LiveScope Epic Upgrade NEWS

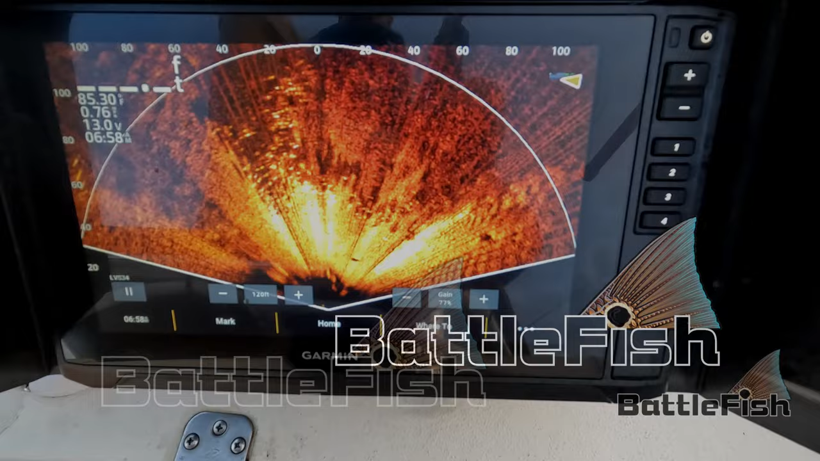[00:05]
And they're straight right in front of the boat.
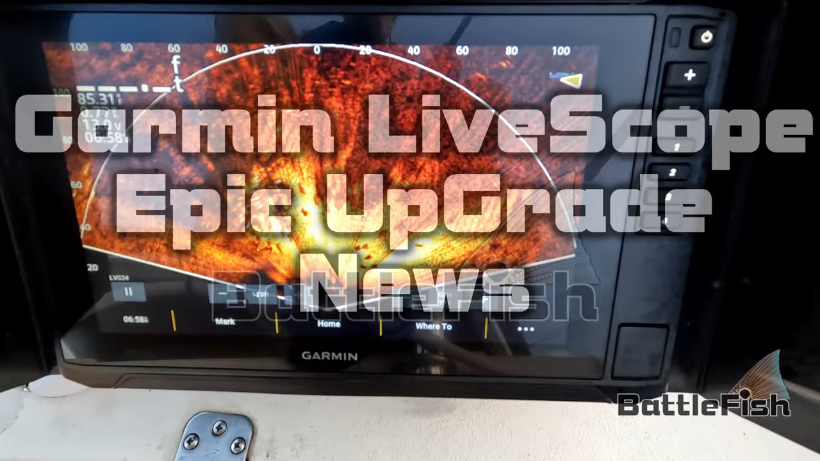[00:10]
They're going right under the boat. Yeah, right here.
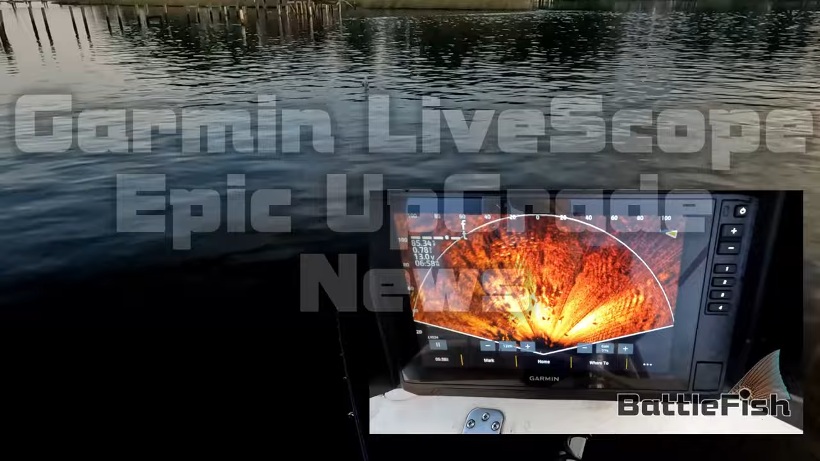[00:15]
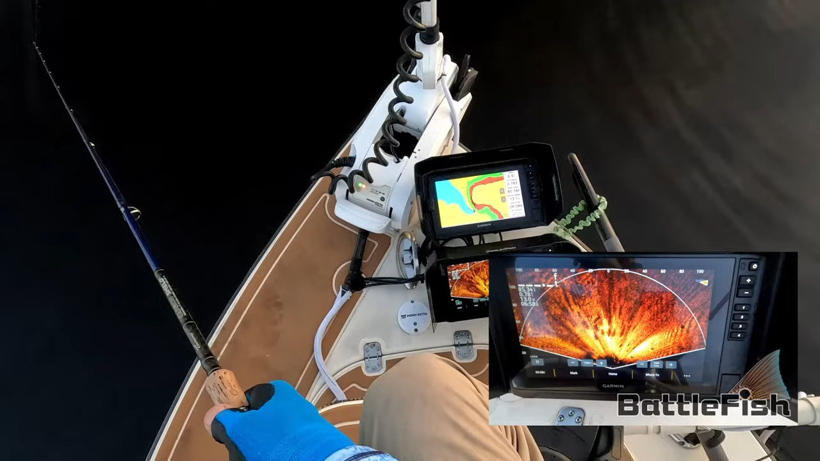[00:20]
And they're all over the place. Look at it. See the swirls? Look at it.
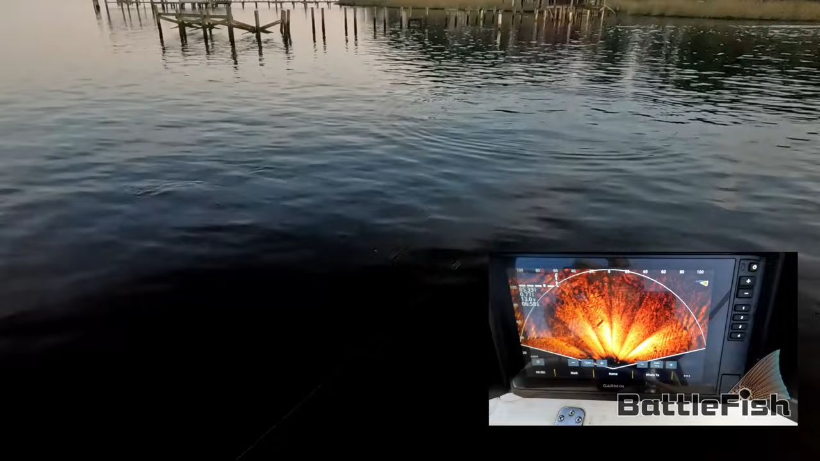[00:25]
Hey, this is Jeff at Battlefish. Thanks for joining me again and welcome.